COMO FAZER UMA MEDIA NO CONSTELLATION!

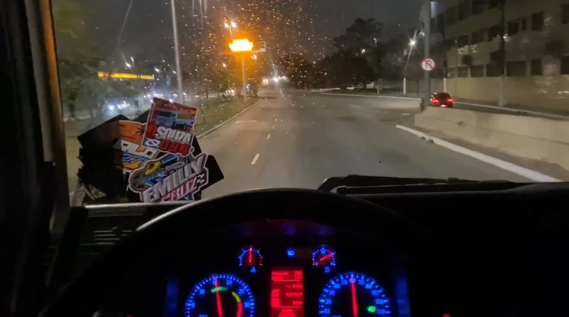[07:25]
O ruim é que quando chove, chove 2 semanas seguidas. Nunca vi chover tanto.
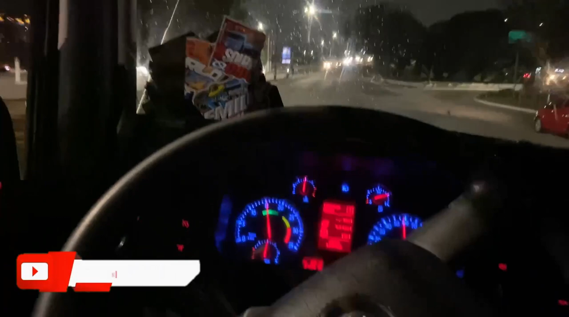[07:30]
Você tá doido. Temos aqui saindo na marginal do Tietê aqui agora.
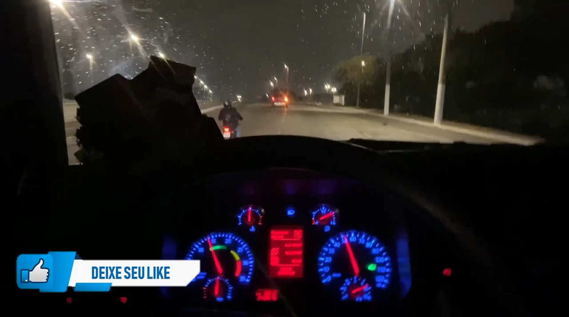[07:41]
E vamos se botandinho pra casinha, né?